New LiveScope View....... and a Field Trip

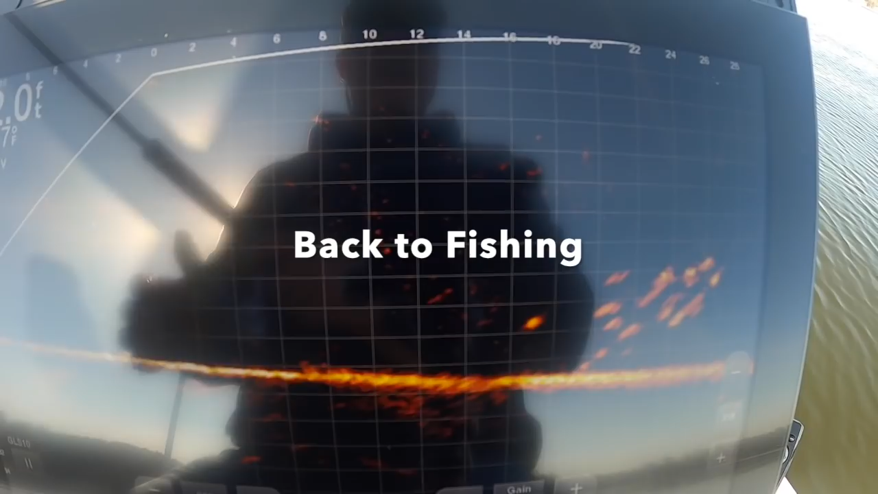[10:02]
These guys are, these guys are sitting still.
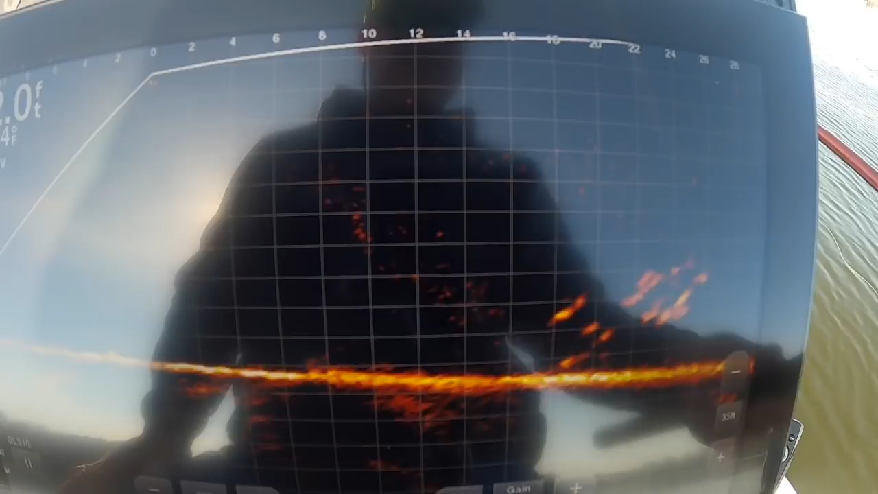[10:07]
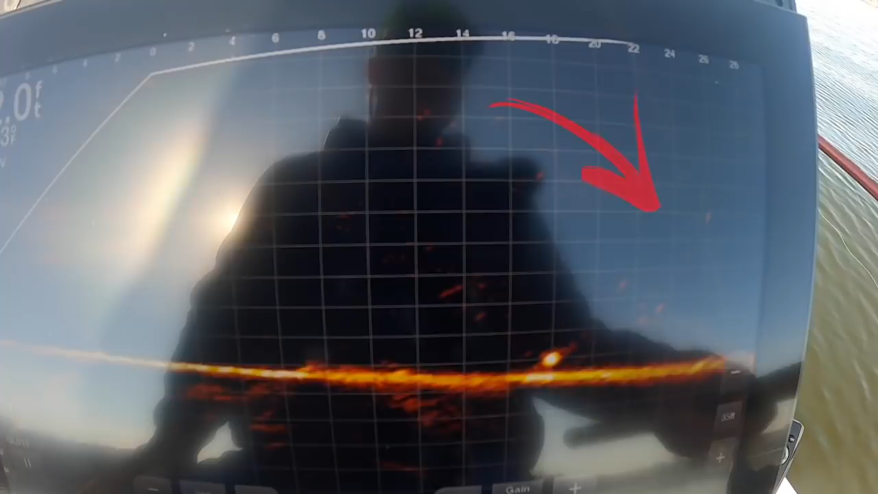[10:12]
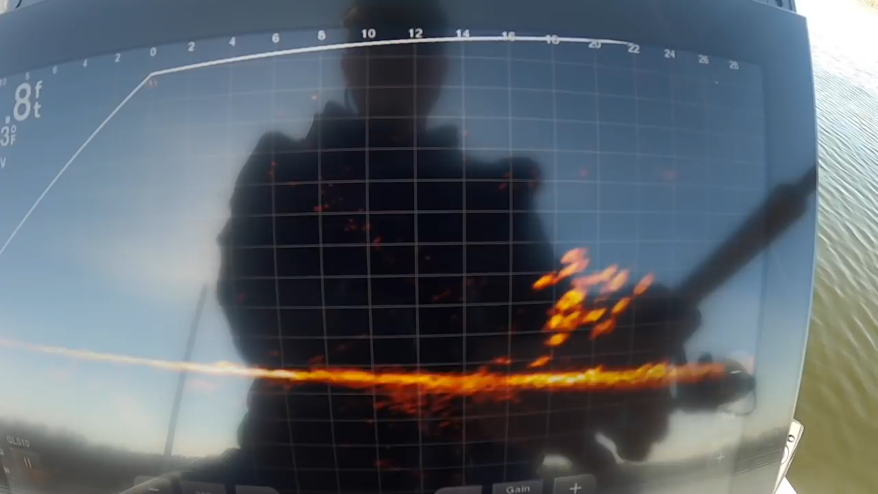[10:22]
There he is. He just barely took that. That's a good fish, though.
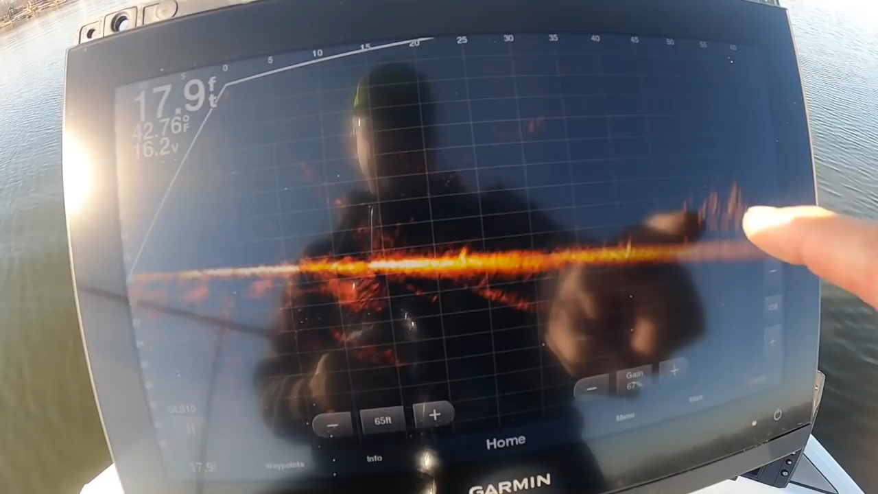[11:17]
On screen: depth 17.9 ft
We're excited about that. Their depth is correct. Everything we like about this group is present. So again, they are way out there. So I'm gonna cast it out there as far as I can get it to try to stay away from it. It's an art of getting accuracy. You can see I'm just dropping right on them right now. So I'm 45 feet away and I'm right in it. I can see my bait right now. I can't do it any better than that.
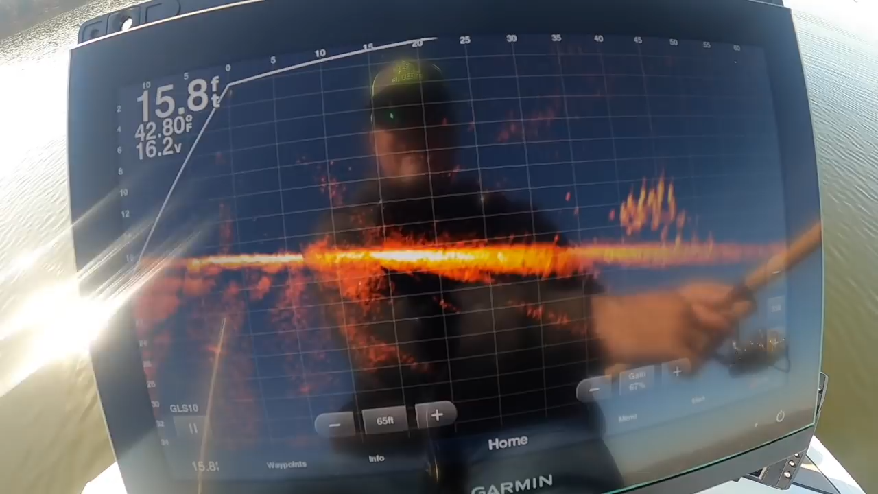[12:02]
On screen: depth 15.8 ft, water 42.80°F
If they don't bite, then there's a real good chance they're just not active. Look at that. Nothing. Maybe had one guy that followed me out. When I see that, I might change baits.
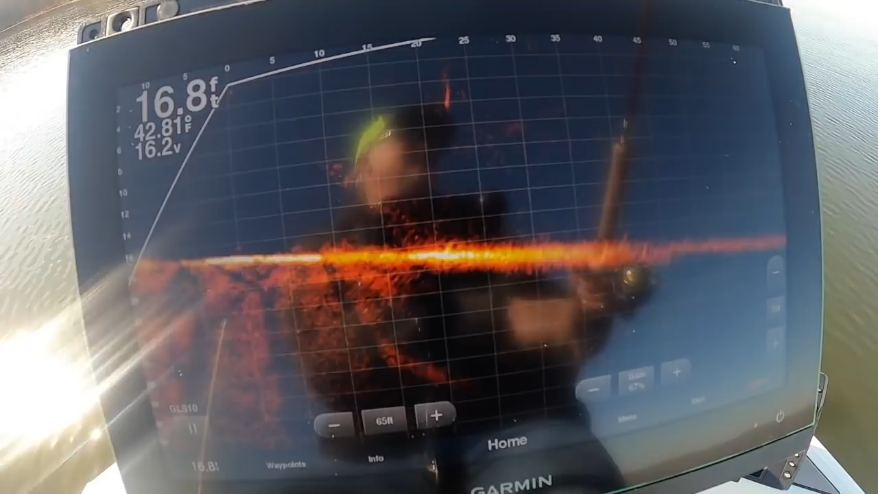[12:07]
On screen: depth 16.8 ft, water 42.81°F
I don't know how well you guys are seeing that. We might do a little active captive just to be safe.
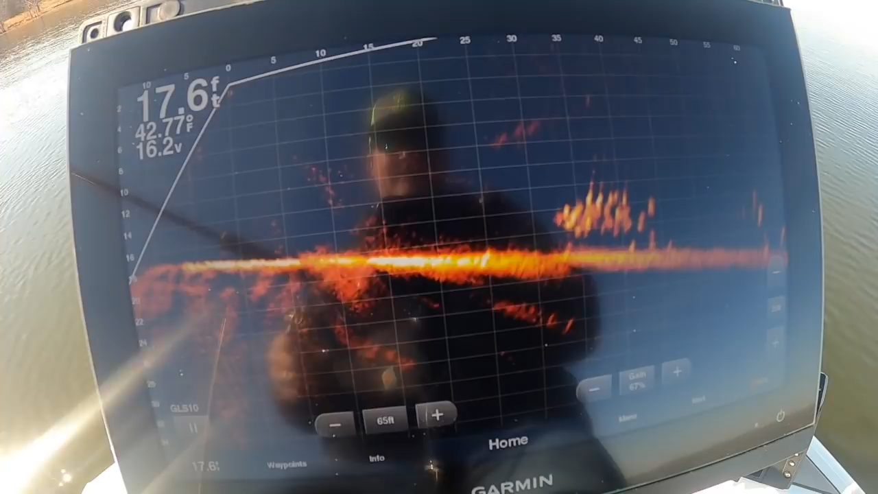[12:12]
On screen: depth 17.6 ft, water 42.77°F
Look at this. They're a little deeper than I like to see them.
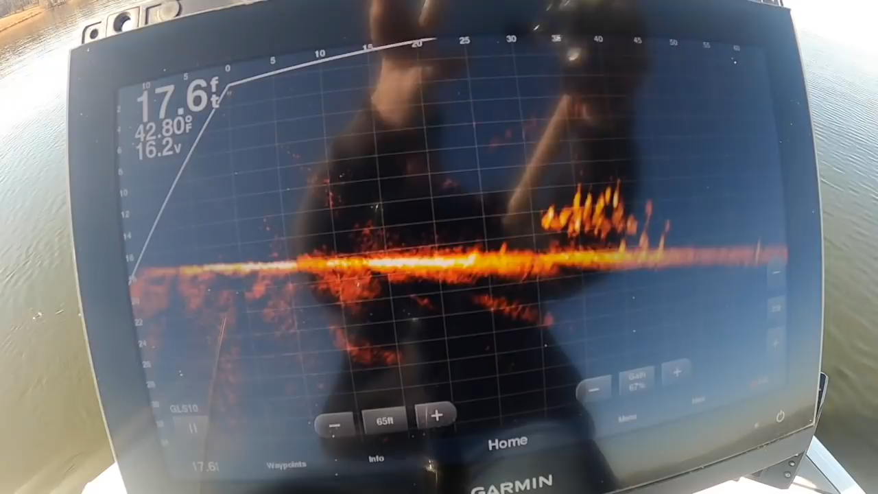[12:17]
On screen: depth 17.6 ft, water 42.80°F
But at the end of the day, that's pretty good.
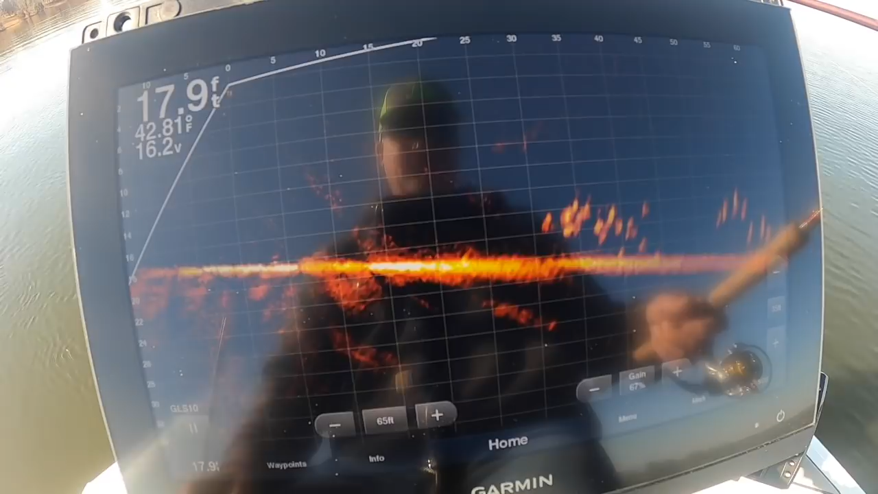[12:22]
On screen: depth 17.9 ft
Those baits are coming in right there. You can see it come falling in. I got that thing stretched all the way out to 60. That's why the picture is just not going to be perfect. You just have to learn to read it. And that's time on the water. Here we go. Do I have any takers? I don't think I could do it any better than that. Here comes a taker, I think, from behind. No?
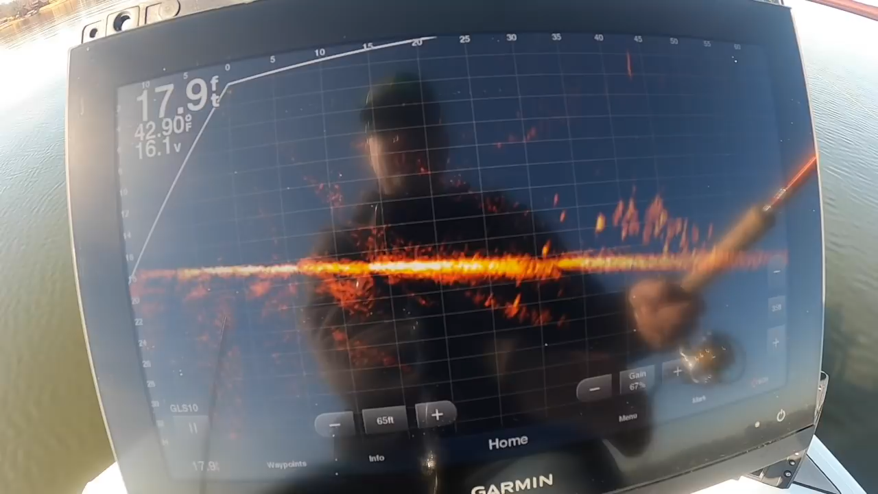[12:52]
On screen: depth 17.9 ft
Man, that's frustrating.
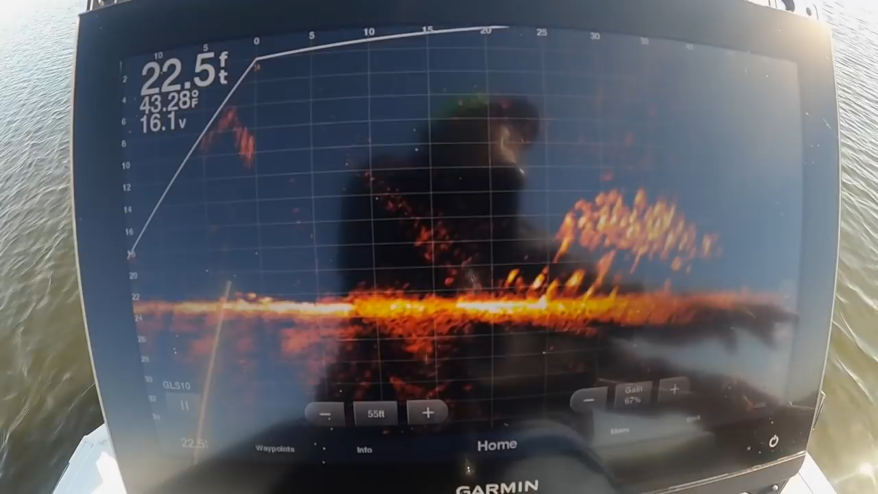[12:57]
On screen: depth 22.5 ft
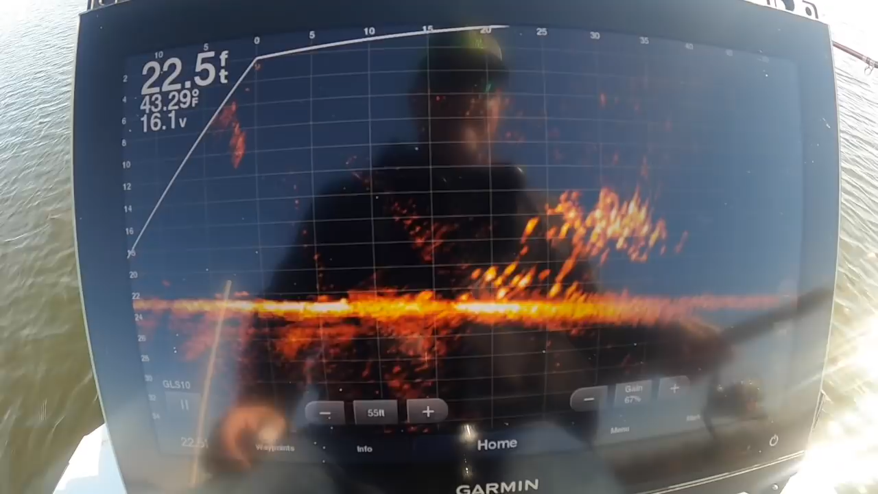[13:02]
On screen: depth 22.5 ft, water 43.29°F
I always watch at the end of the pile.